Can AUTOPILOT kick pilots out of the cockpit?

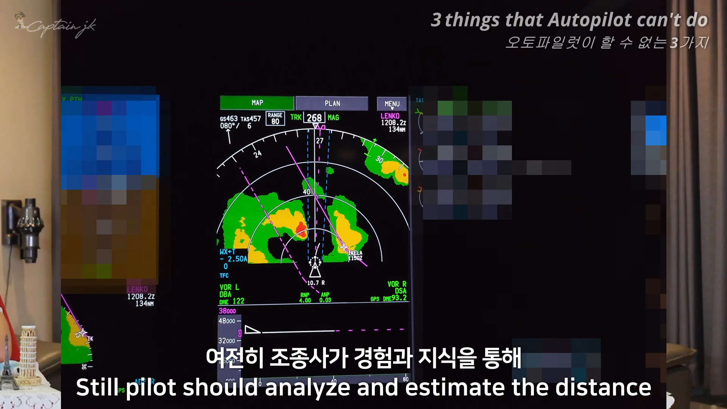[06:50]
analyze and estimate the distance and direction to go around the clouds CB